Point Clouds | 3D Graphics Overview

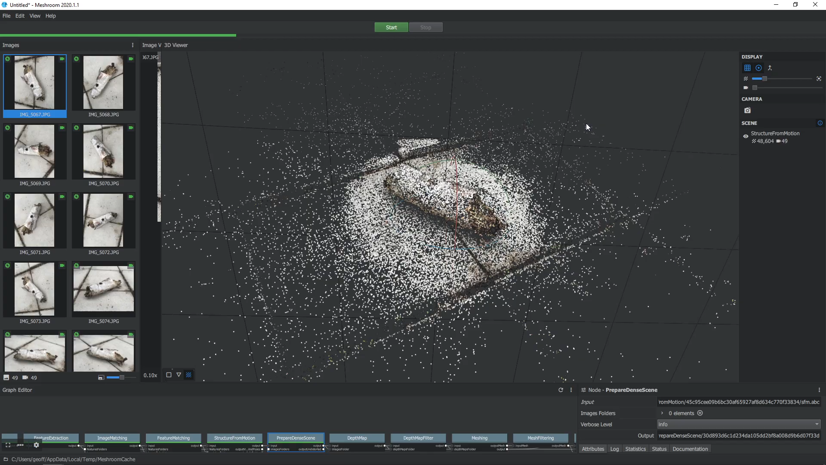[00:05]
Point clouds are simply collections of locations or points in 3D space representing the surface of an object.
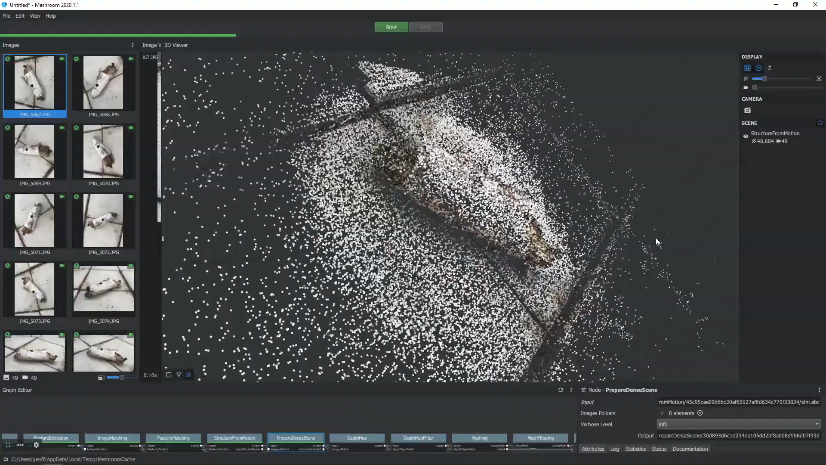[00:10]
A point cloud can be converted into a polygon mesh by using each point as either a vertex or by treating each point as the center of a polygon.
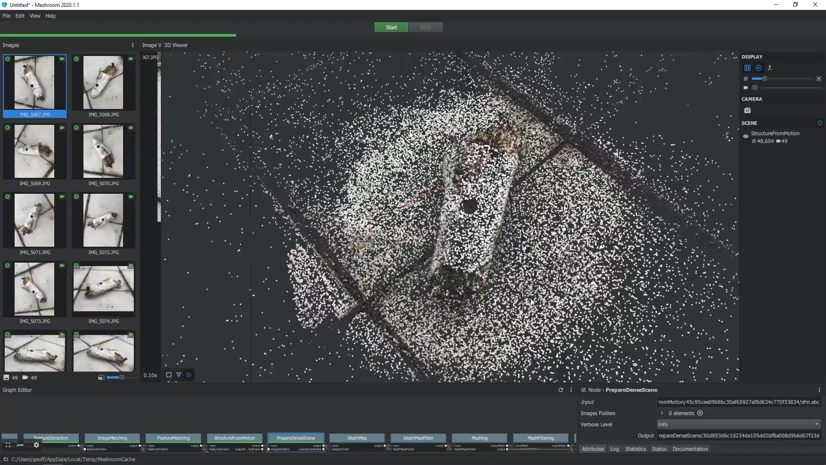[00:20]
Here's an example to help understand an application of point clouds a little bit better.
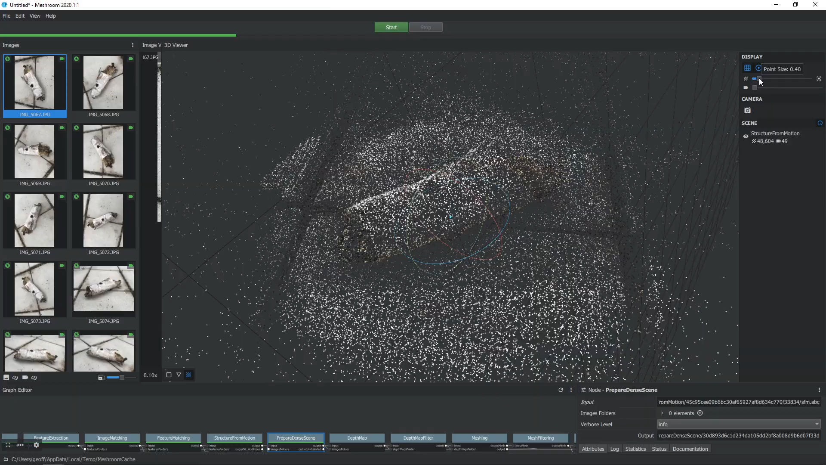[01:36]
a point cloud of surface features to define the log object.
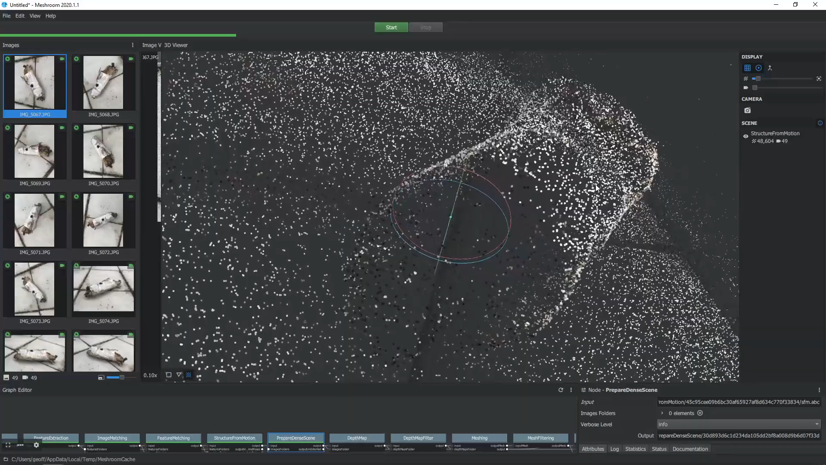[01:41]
So we can see here that this point cloud gives us points in 3D space representing
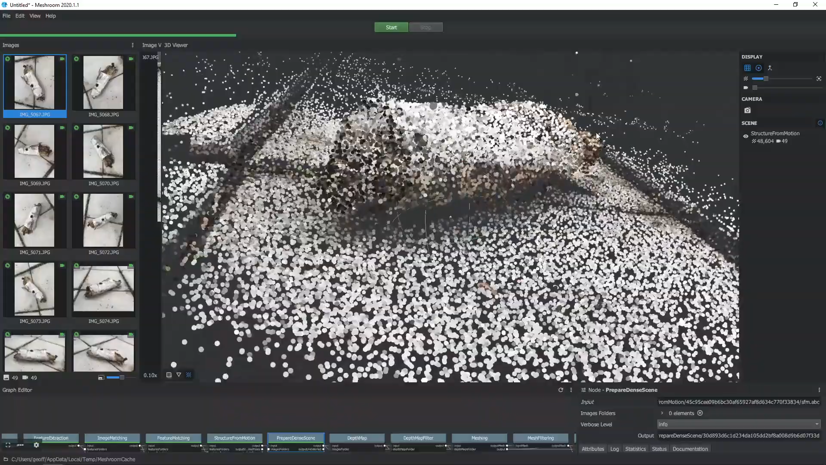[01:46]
the surface of the object and in the case of photogrammetry we also get color information at each of those points.
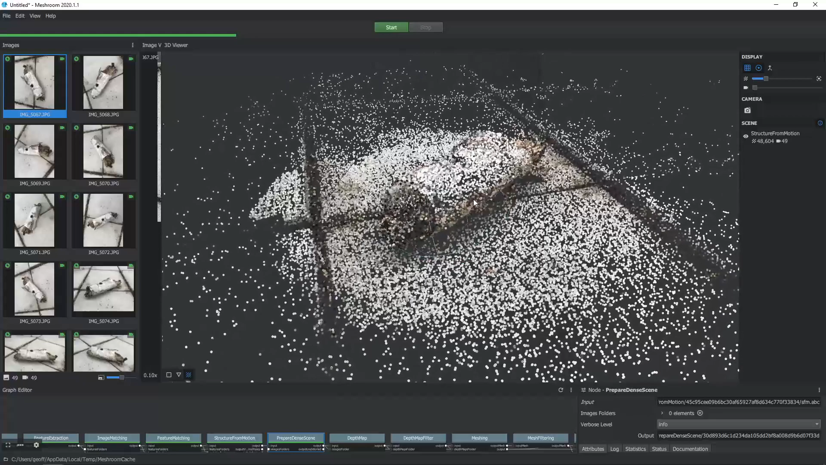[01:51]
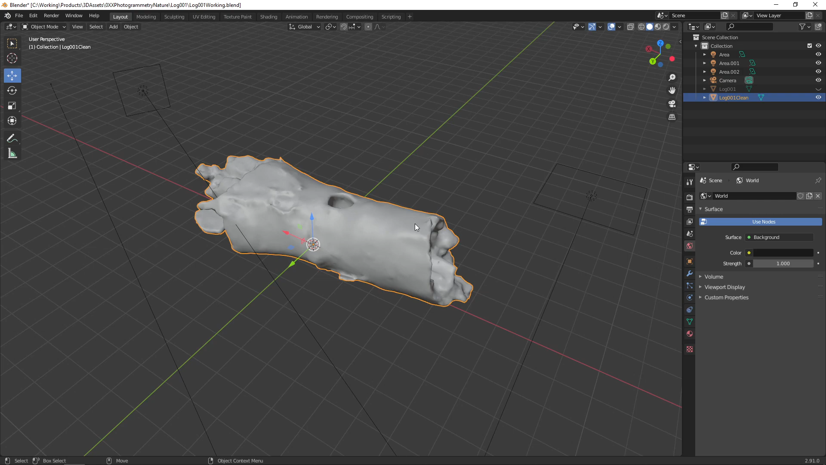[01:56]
The point cloud is then converted to a polygon mesh and the texture information is retained as a UV texture.
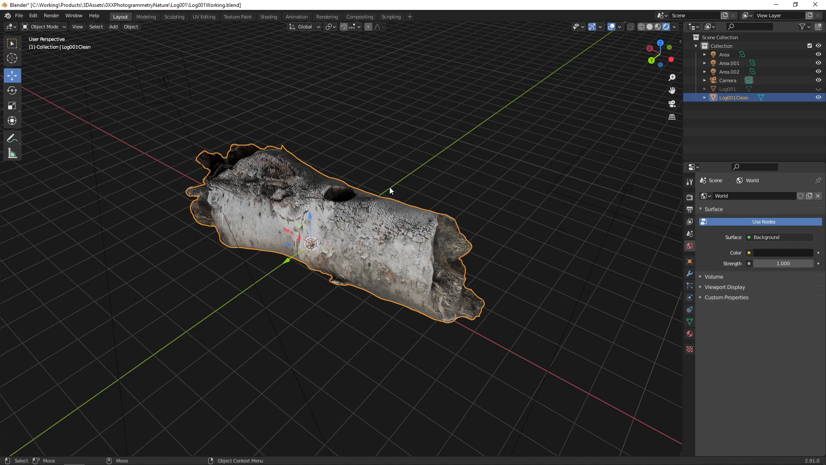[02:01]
So regardless of the source of the point cloud and you could generate it
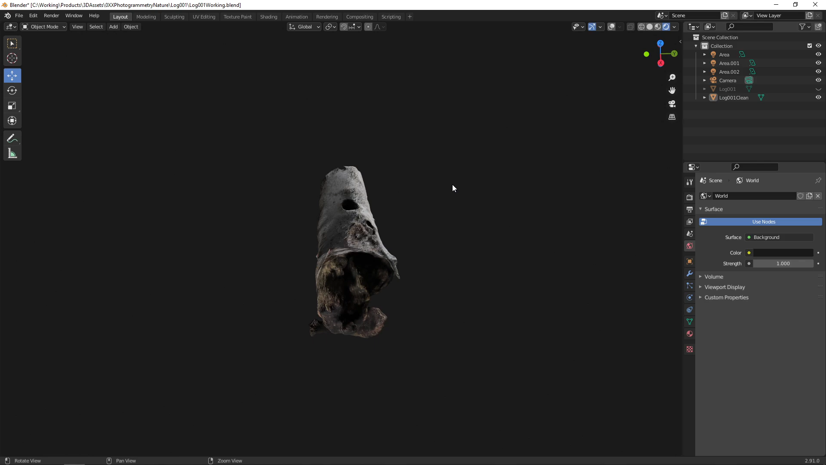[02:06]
from photogrammetry or maybe a noise algorithm or any other means,
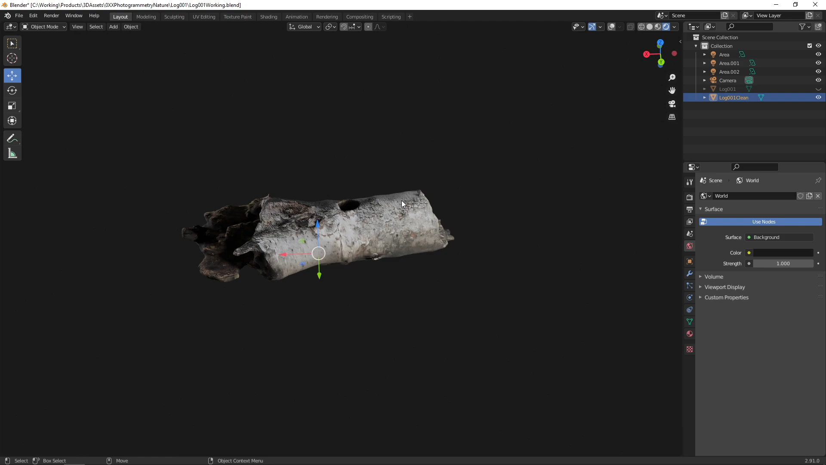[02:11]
it can be used to procedurally generate a polygon model.